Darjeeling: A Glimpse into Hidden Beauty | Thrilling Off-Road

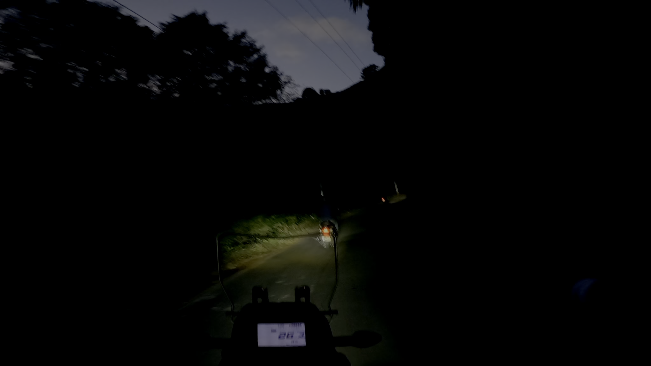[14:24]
अभी पीके हम लोग निकले है शाम भी हो चुका है बहुत यह अगर रात हो जाएग तो डर तो थोड़ा
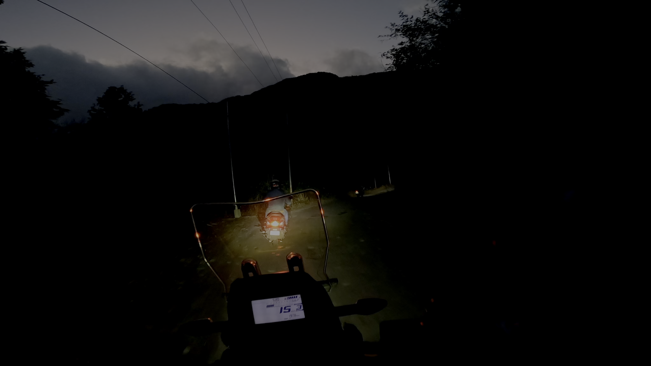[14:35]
बहुत रहेगा मन में बट अडवेंचर भी अच्छा होगा जैसे अभी हो रहा है जो
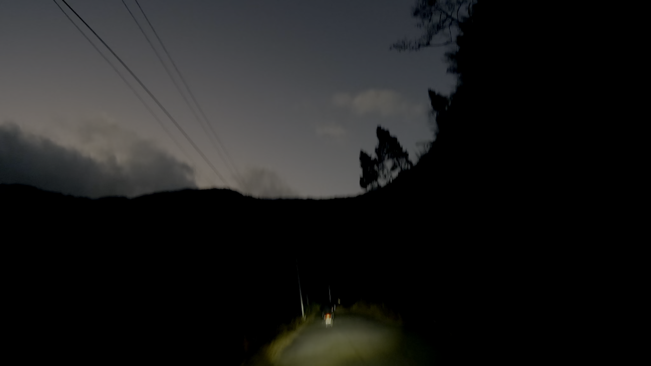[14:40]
व्यू है ना भाई अलग लेवल का है अलग लेवल का है आप लोग ऐसे आफबीट पे आओगे जैसे मुझे नदी उतना खास नहीं लगा नॉर्मल सा ही लगा बट जो रस्ता है ना जाने का और आने का जो अडवेंचर आपको देखने को मिलेगा
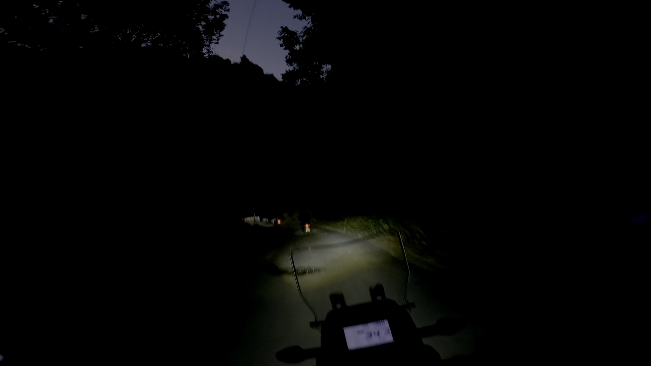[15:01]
बाईकर्स को वही चाहिए और कुछ नहीं ऐसे बाईकर मुझे तो बहुत अच्छा लगा बहुत बढ़िया लगा फुपीट एरिया पे राइड करना अपने आप से एक बहुत बढ़ा अड